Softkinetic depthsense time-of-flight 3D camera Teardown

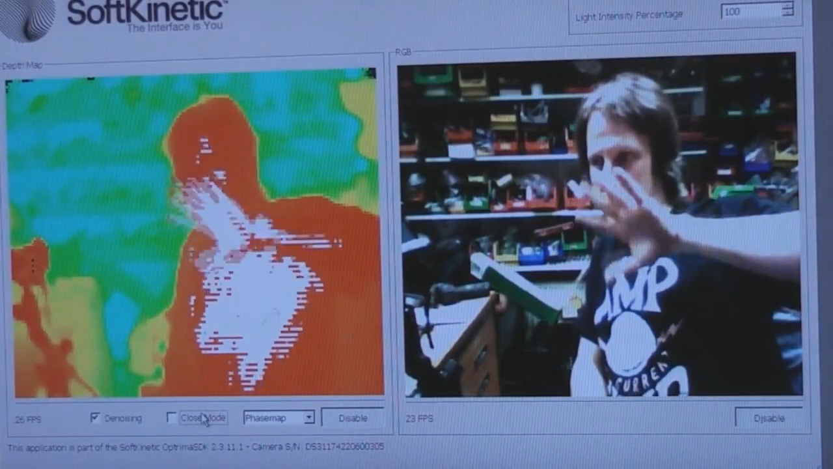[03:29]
It depends on how reflective the object is. And if I get a dark object it will probably handle that a lot closer. But it's just seeing so much light coming back in that mode.
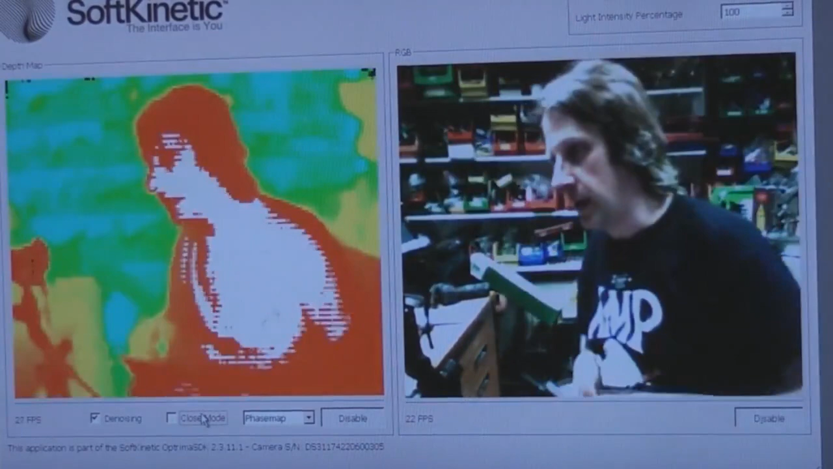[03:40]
And it will go up to 60 frames a second. This application if you put it at full 60 frames a second and expand the window it does sort of overrun and get a bit confused.
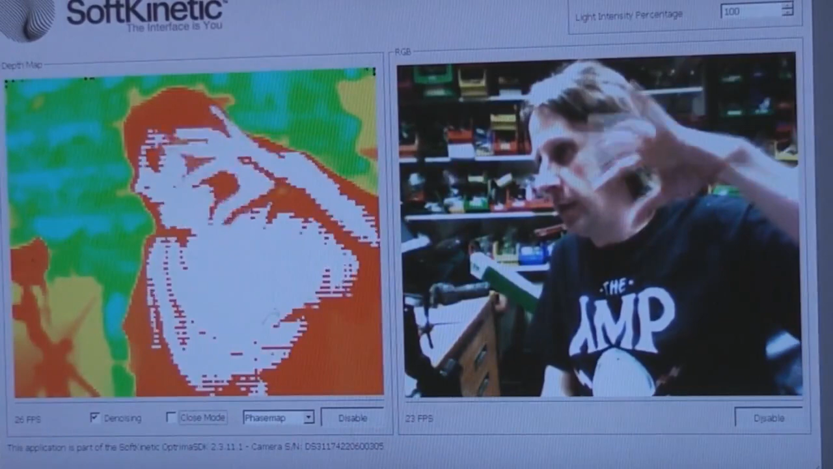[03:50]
But I think that's probably just my PC not handling it.
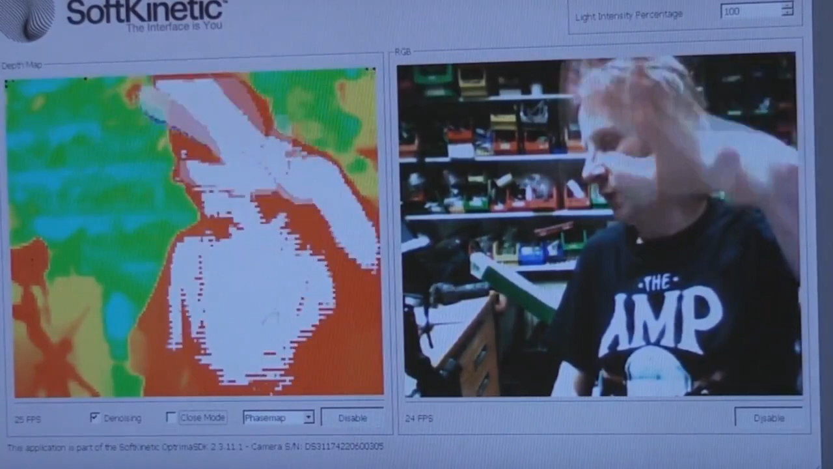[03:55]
But the response time is pretty good in full speed mode. One neat feature on this software there's actually a little distance.
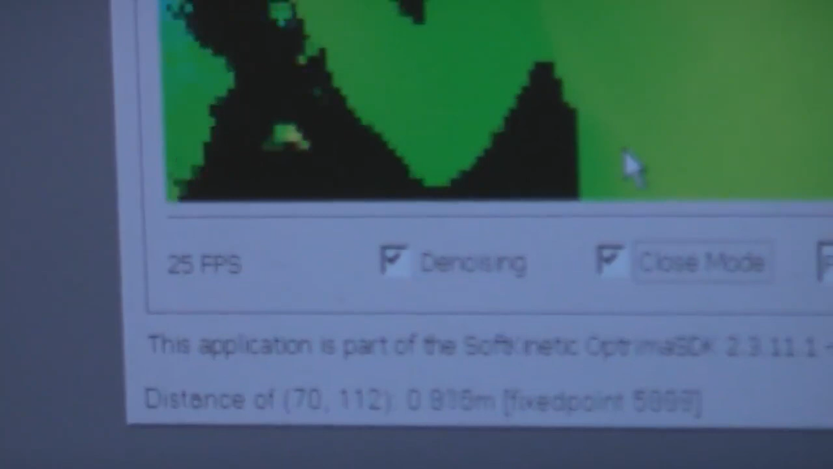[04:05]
It will show you the distance of the pixels at the cursor. And it's actually surprisingly stable. It seems to have a few millimetres resolution.
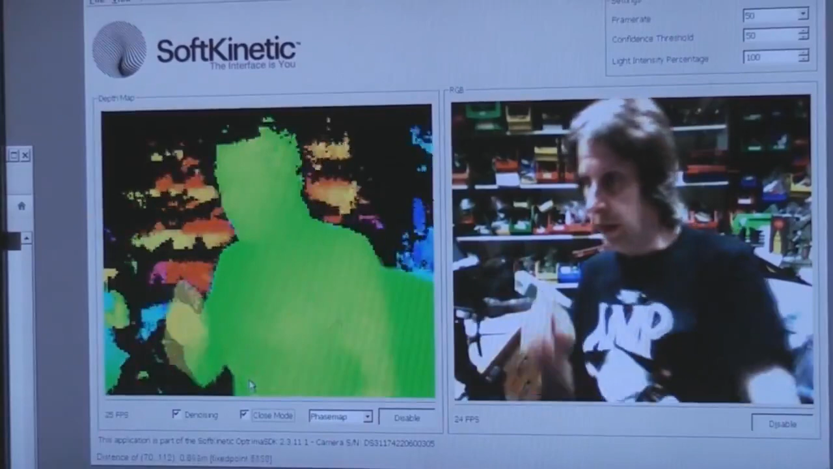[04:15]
Now one of the features of a time of flight camera is that basically the way it works.
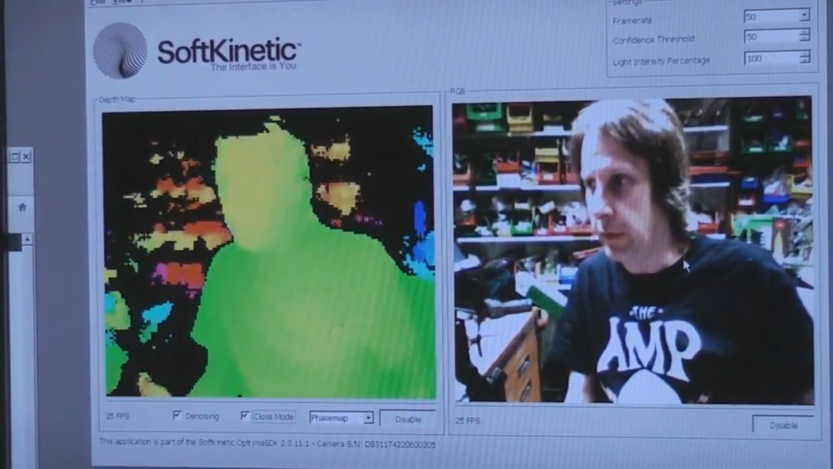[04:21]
Unlike the Kinect which uses structured light.
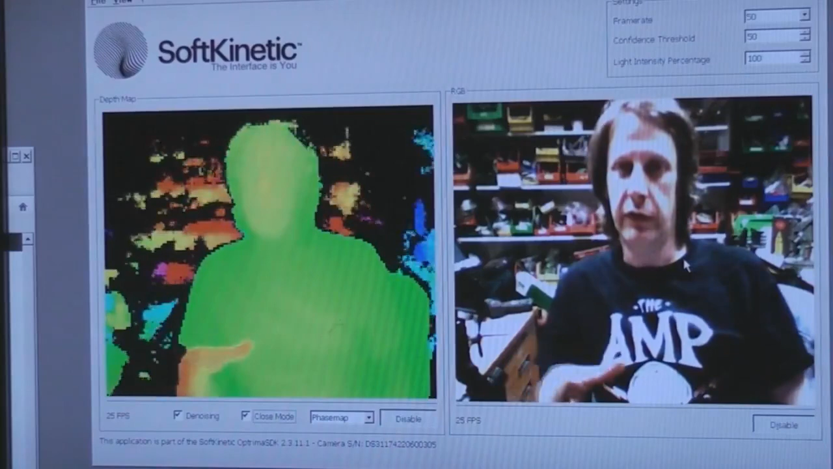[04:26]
Where it sends a pattern and it uses the how that pattern appears on the objects to deduce the distance.
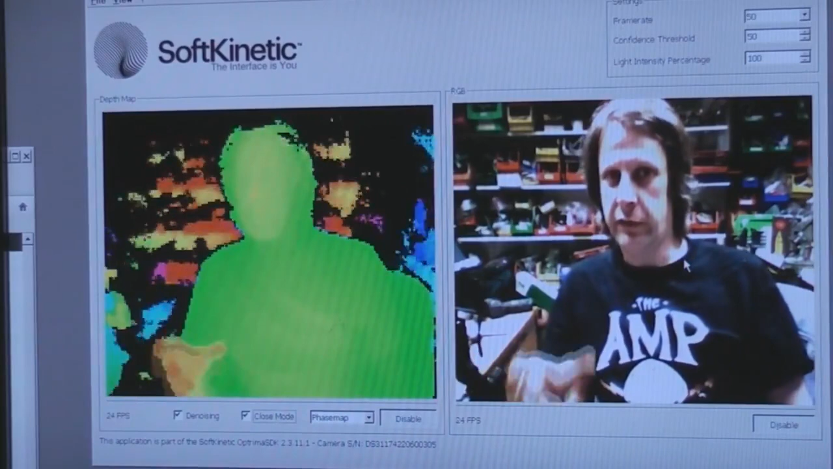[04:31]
What this does it sends out a very high frequency illumination signal. And then measures phase differences between its internal time base. It's effectively got an extremely fast shutter.
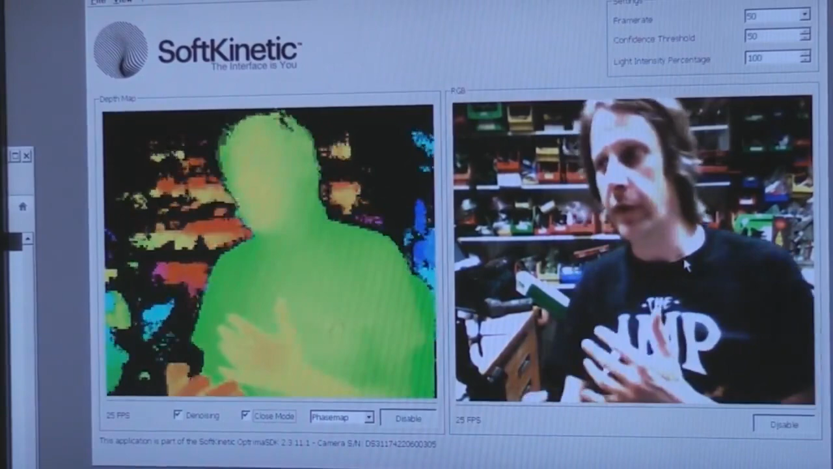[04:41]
So it can actually modulate the light source. And control the shutter. So it can actually measure very small differences in the time. Due to the actual time of flight.
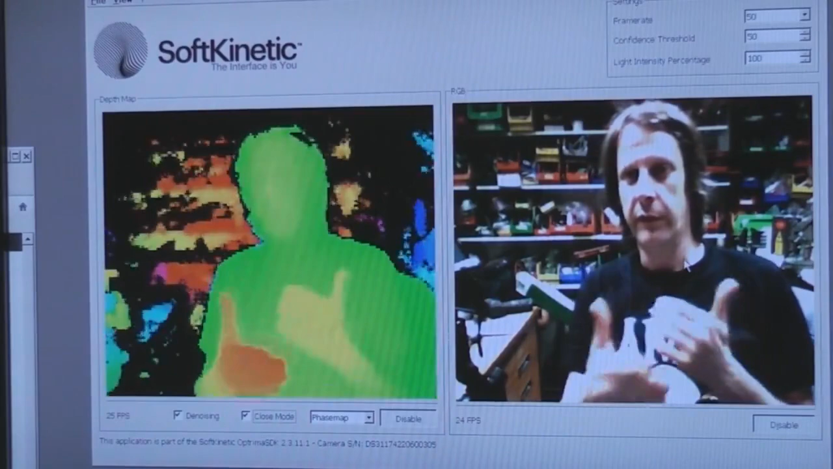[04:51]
Now light travels approximately one nanosecond per foot. So the actual to resolve say a millimetre. You're talking about times of the order of three picoseconds.
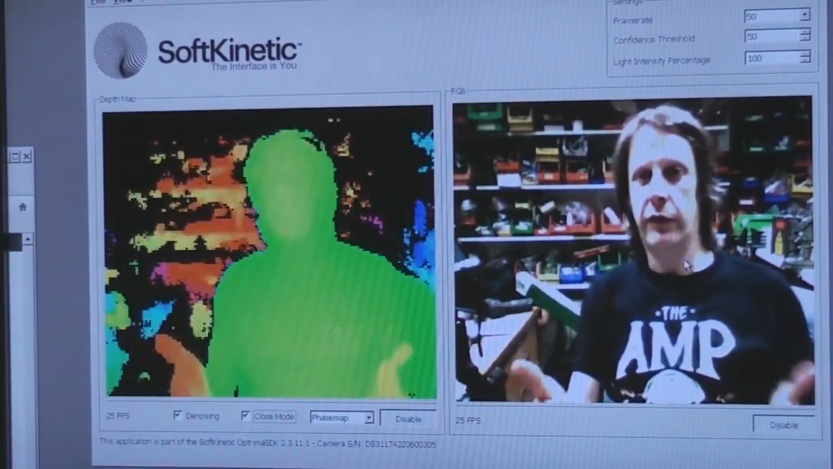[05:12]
Now a traditional digital type approach to that. Where you sort of have a counter and you send out light pulse. Have a counter and then measure when it comes back. It wouldn't really work. Because they need tens or hundreds of gigahertz clock rate. So the way it's generally done is actually analogue. For example laser range finders. The typical way they work is that they effectively generate a pulse.